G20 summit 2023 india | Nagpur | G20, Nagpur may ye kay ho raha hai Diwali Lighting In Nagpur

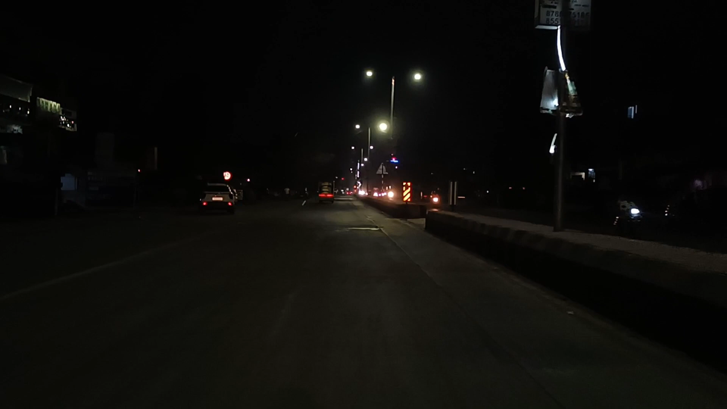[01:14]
तो मिलते हैं अपन आगे वॉकर स्ट्रीट पे, या फिर बुटाला, या फिर अम्बाझरी, जिधर अपनी धनो लेके जाएंगे। ये है अपनी धनो बिना पेट्रोल वाली।
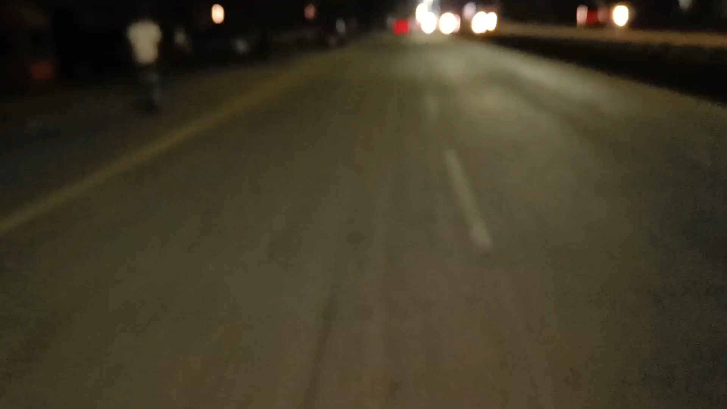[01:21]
तो अभी जाते हैं बढ़िया। तो अभी हम आए ताजबाग, ताजबाग का दर्शन करते हैं, यहाँ पे बोलते हैं, फिर यहाँ से निकलते हैं आगे।
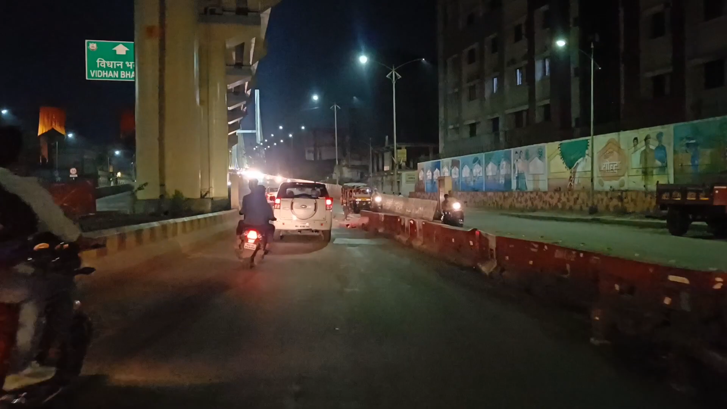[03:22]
तो वहाँ पे राम झूला, तो राम झूला से अभी जाने वाले हैं आगे। मोस्ट ब्यूटीफुल व्यू ऑफ राम झूला।
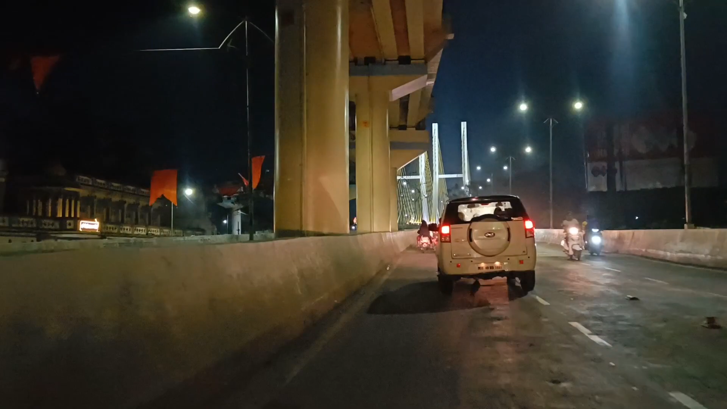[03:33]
तो ये है यहाँ का राम मंदिर, श्री पोद्दारेश्वर राम मंदिर, जय श्री राम।
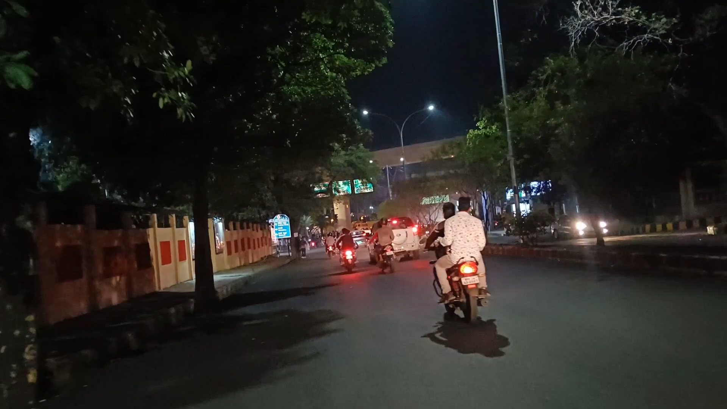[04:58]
G20 बोले तो 12 देश के झंडे, और ये अपना RBI स्क्वायर।
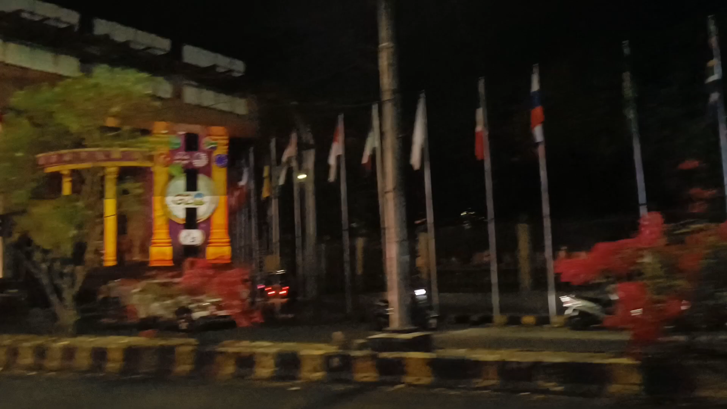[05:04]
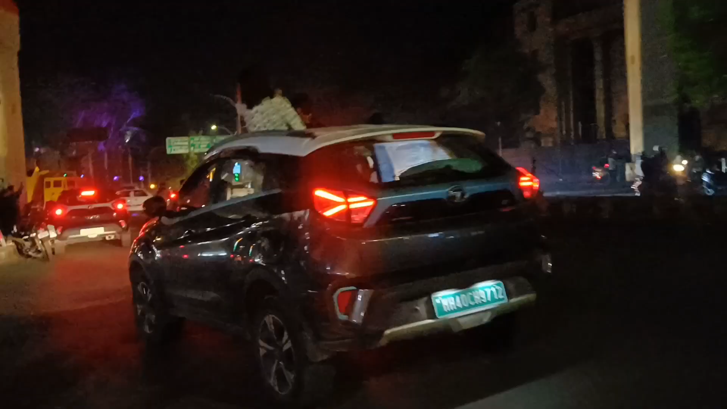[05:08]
आरबीआय स्क्वेअर मे ओ इकडे बघा तुम्ही पहिले ते बघ तिकडे तिकडे
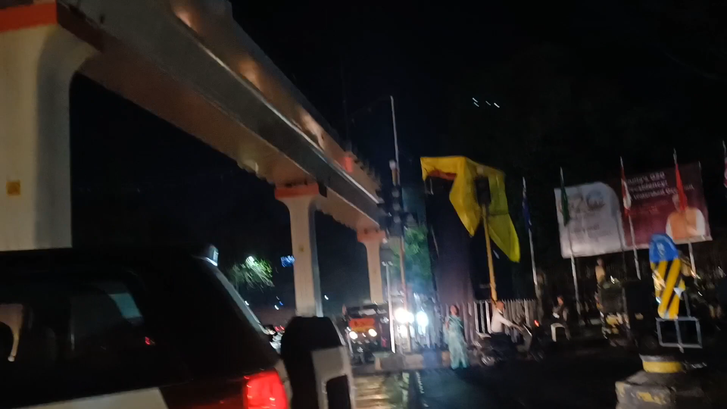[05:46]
तो कुछ अपना आरबीआई बैंक ऐसा दिख रहा है
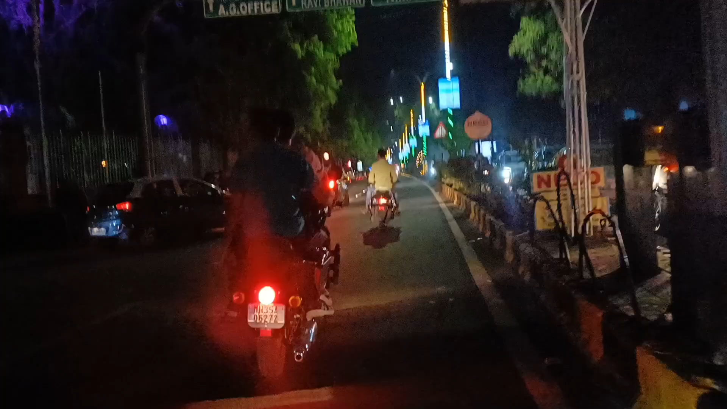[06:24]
स्पीड में से तो अभी हम जा रहे किधर जा रहे मुझे पता नहीं बट ये मोस्ट ब्यूटीफुल रास्ता दिख रहा है लाइटिंग से एक नंबर चकाचक
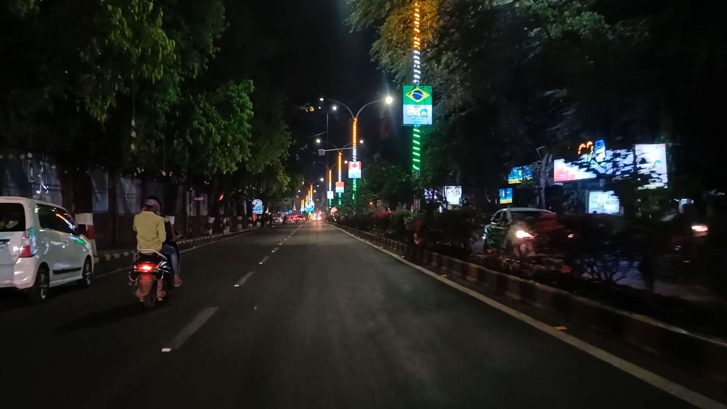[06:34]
ये देखो G20 अभी आप मेरे पीछे से स्टंट मारते हुए लड़का देख सकते हो तो ये आ गया गोंड राजे हाँ ये बघा इथे बाटा कंपनी च्या वरती नाही बाटाच्या वरती
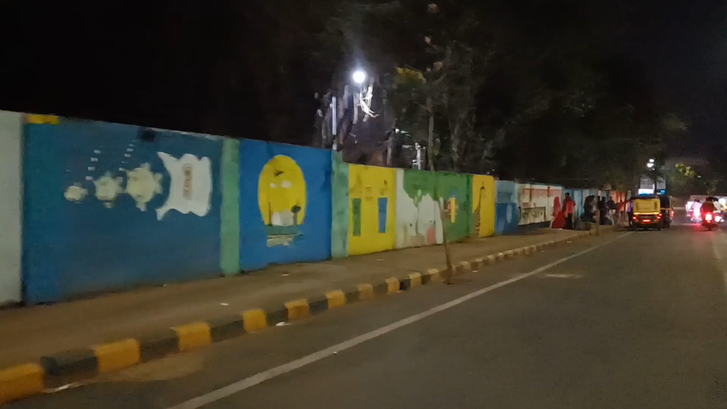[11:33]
वॉल आर्ट देख सकते हो, तो यहाँ पे आ गए अपन कॉटन मार्केट चौक के पास, बोले तो लोहा पुल।